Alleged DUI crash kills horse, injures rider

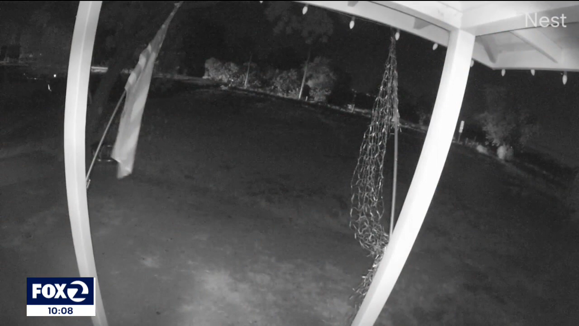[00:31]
In this home surveillance video, the horse and rider are just off camera to the right. As two cars approach them, you see brake lights illuminate. Seconds later, you hear the impact as a car headed in the opposite direction hits the horse and rider. The rider of the horse had major injuries.